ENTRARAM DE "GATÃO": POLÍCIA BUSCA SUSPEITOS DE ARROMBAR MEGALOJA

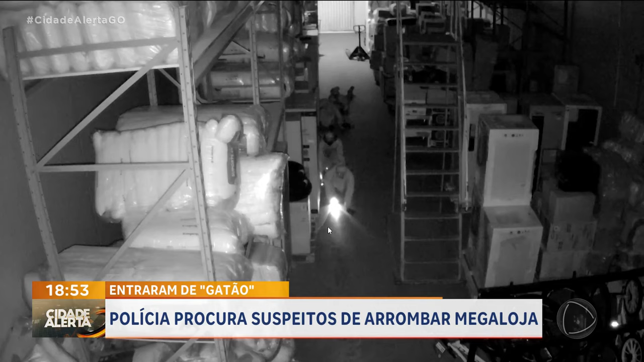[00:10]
Tivemos acesso a vários ângulos diferentes do circuito interno da empresa. Logo no estacionamento, dá para ver quando os suspeitos aparecem.